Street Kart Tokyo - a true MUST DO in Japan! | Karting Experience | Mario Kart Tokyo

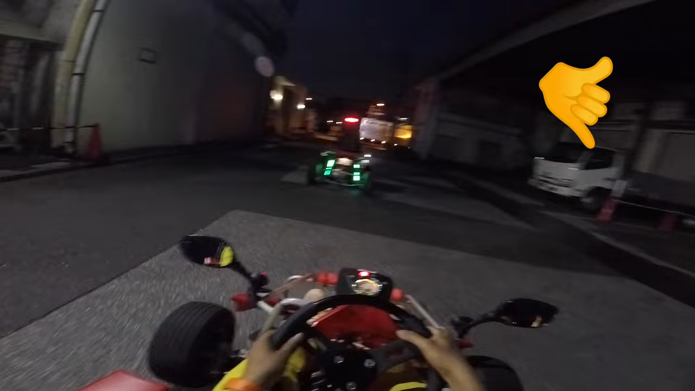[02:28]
Those are the two main instructions that you need to look out for when you're driving and it keeps you really really safe.
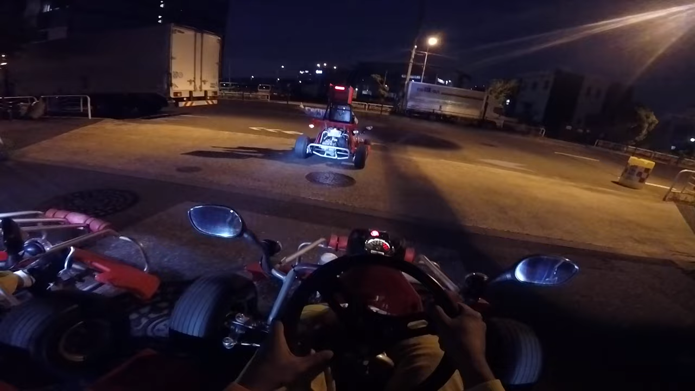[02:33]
So there you go he's telling us keep two and two at a time and then in a second he's going to say it's safe enough to go single file so Sana being car number one she should go out before me so
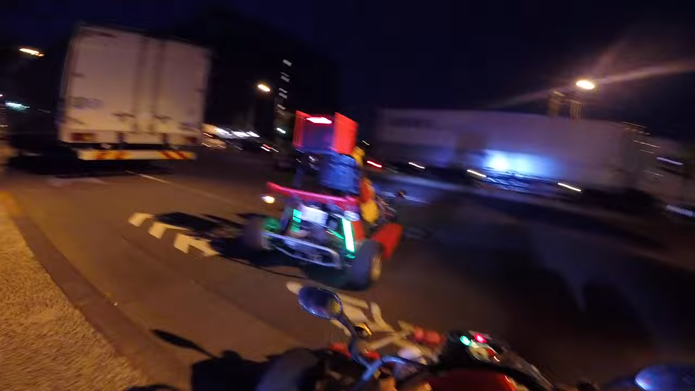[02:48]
these are completely road legal karts that means handbrake headlights indicators everything so as you're driving around just
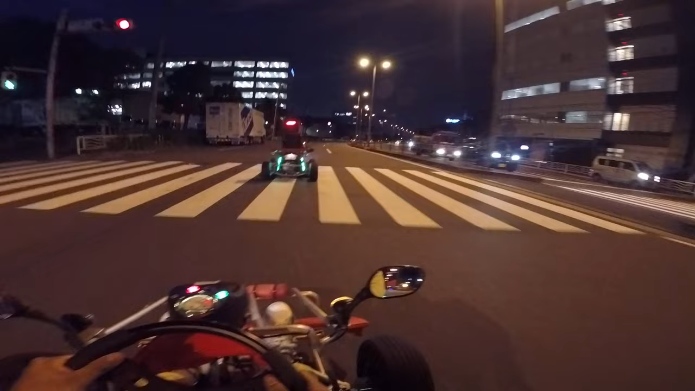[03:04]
remember to switch up the indicator which I clearly forgot to do here for a little while
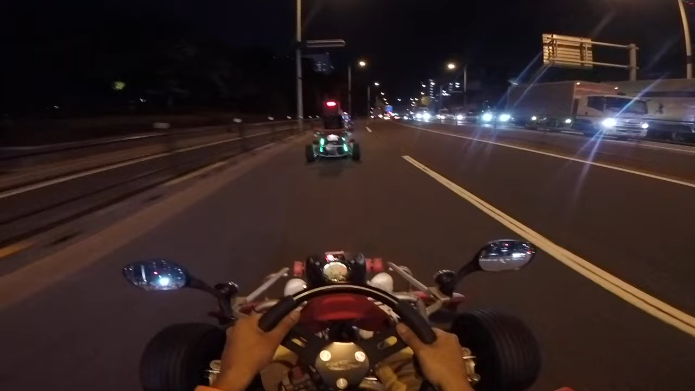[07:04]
The karts overall guys, to be honest, very very safe.
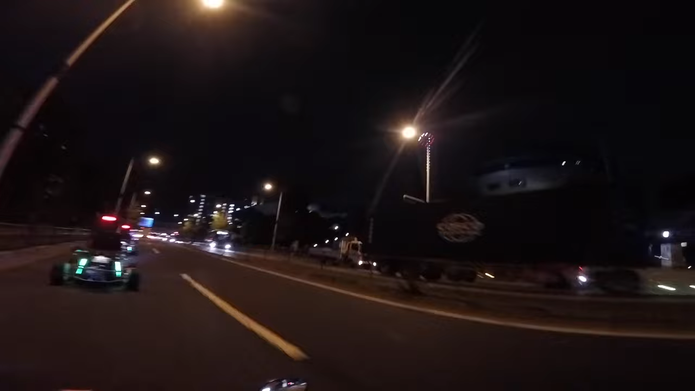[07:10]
Even though you pull up next to big large trucks etc. Plenty of space given. So if you're comfortable driving a car, don't worry. You'll be absolutely fine driving a go-kart on the road as well.